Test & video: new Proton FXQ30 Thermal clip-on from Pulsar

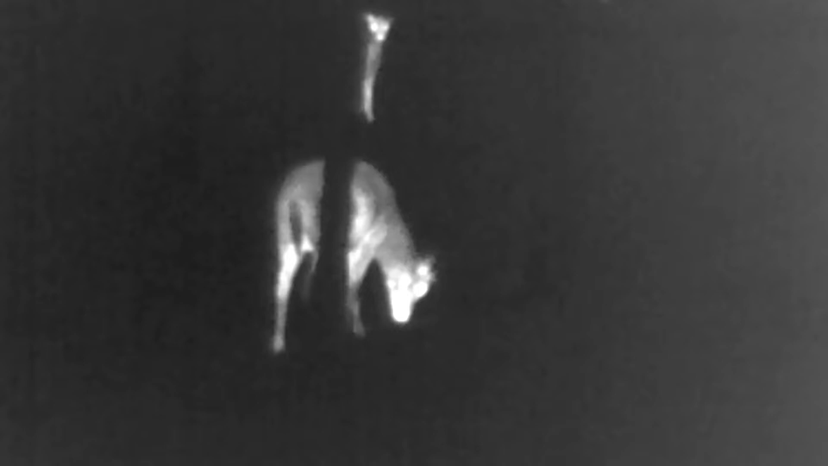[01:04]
gun all the way to about 300 meters beyond that it may seem
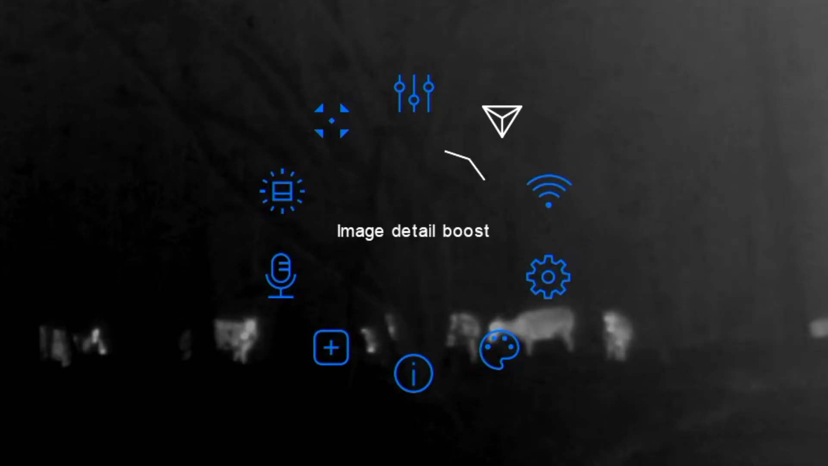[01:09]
that the image that is observable on the display may seem a little bit blurred or
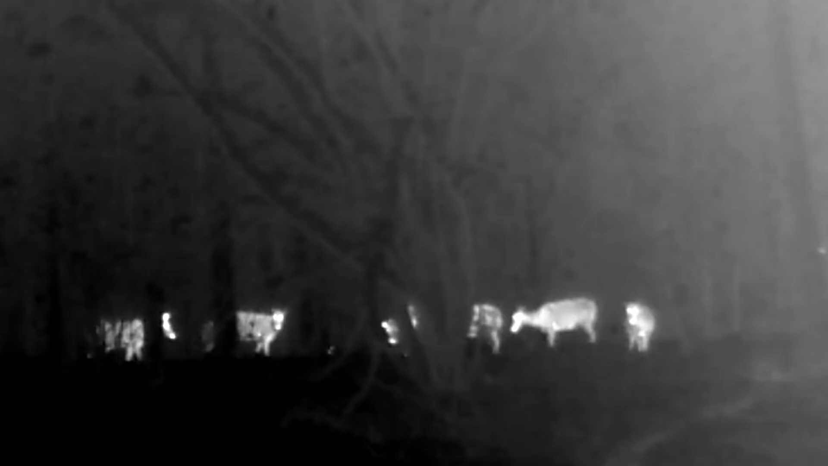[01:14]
out of focus and the same if the object is too near but if we use the Proton with the recommended magnification